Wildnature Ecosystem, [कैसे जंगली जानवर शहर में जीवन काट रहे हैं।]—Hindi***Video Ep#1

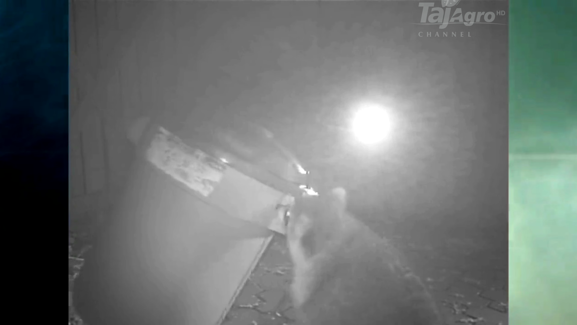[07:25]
तो फैटी ने ये पता लगा लिया है कि कैसे कच्रा पेटी के धकन को हटाते है फैटी को धकन मिल गया है,
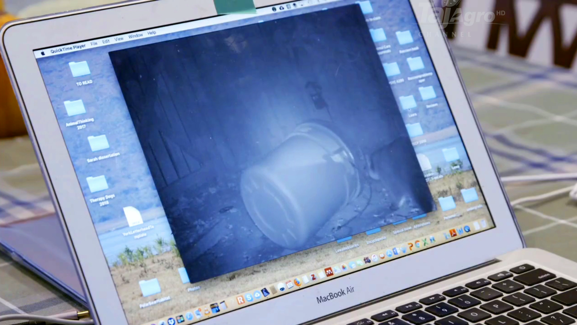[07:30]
अब सबसे पहले फैटी को उसे हटाना होगा तो हटाते ही आप देख सकते हैं कि फैटी कैसे इसके अंदर चला गया है हमारे बचे हुए खाने के लिए रकून का प्यार उन्हें एक महंगा जीव बनाता है जो एक उच्छ